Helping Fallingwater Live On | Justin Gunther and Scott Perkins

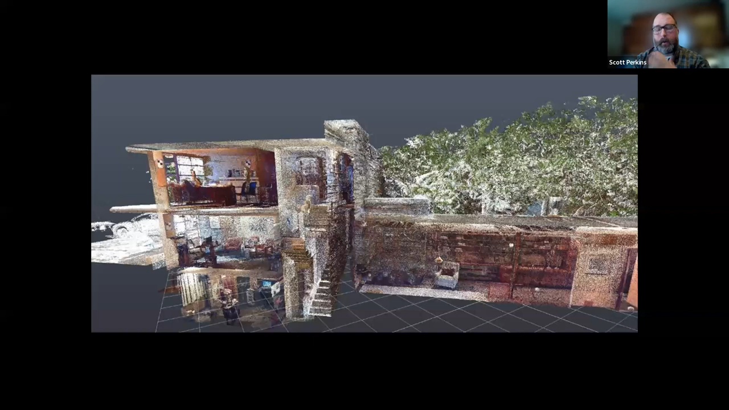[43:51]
um shows us voids um we could get the true accurate thickness of say the guest house swimming pool wall and be able to create a form if we ever had to make it um using this this information um here's just a typical floor plan again kind of low resolution but you see all the millions
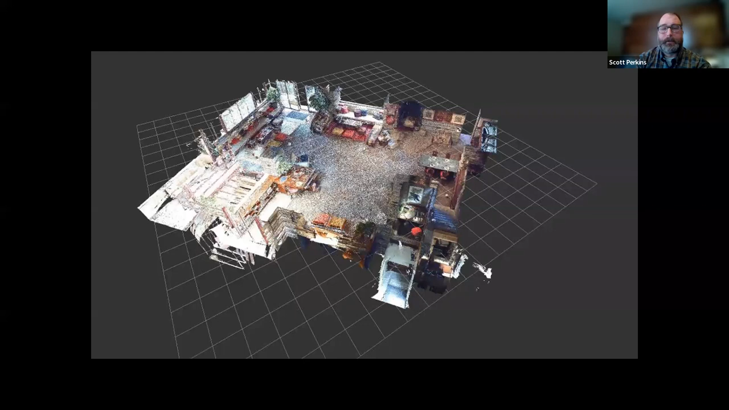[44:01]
of of little pixelated dots that come together to create uh one of these 3d images uh and then we we took it a step further because we were kind of thinking about using this in different ways it was great to sort of capture the house at a point in time but we wanted to be able to use it as um almost a digital file cabinet as we were calling it where we could attach historic photographs or documents or conservation records um to um spots on the house or
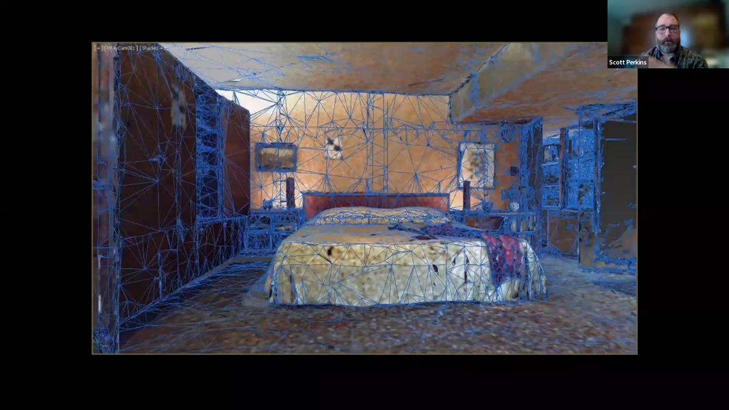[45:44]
the digital room but then also showing us that even what we think of as a flat surface really isn't flat there's all sorts of angles and and facets to the to the furniture and the walls and ceiling in the room
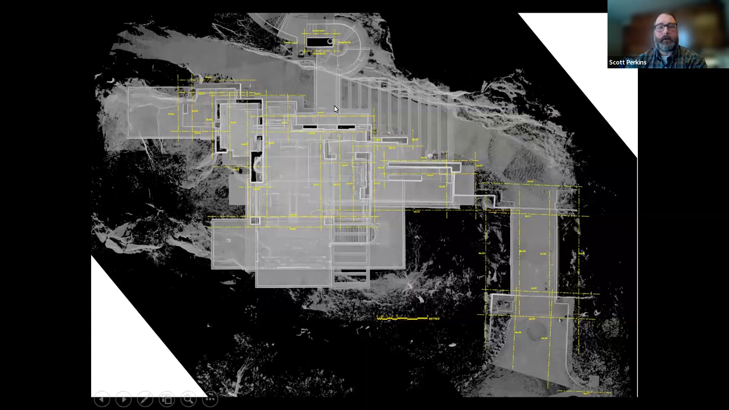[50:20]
house with the this car bridge we've been working on um and then the main house here with the um the bridge that i showed you in our first project um leading up to the guest house um but also great interesting views of um they're almost like film
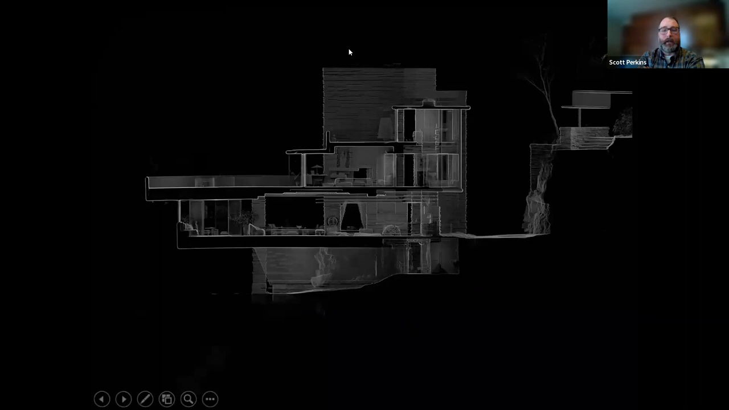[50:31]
negatives um taken through the house or x-rays and this is one um looking um west you see here the opening of the fireplace in the living room um and then on the reverse side of that looking from the kitchen here's the back of that opening in the fireplace so you're able to kind of see through the house in interesting ways and
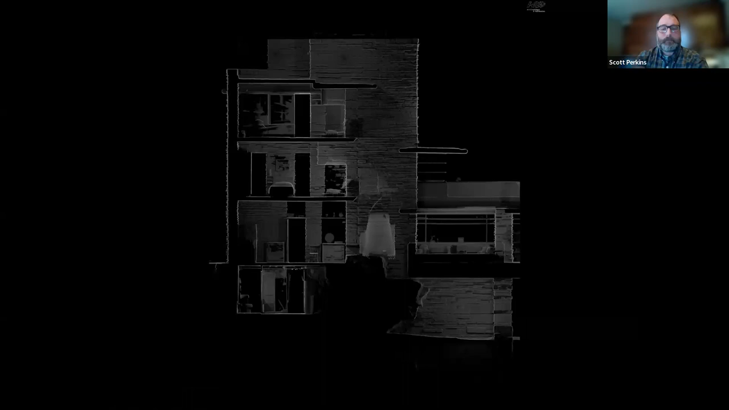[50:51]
of course in ways that franklin right probably couldn't have thought of um and this is the last image i'll leave you with but this is a sort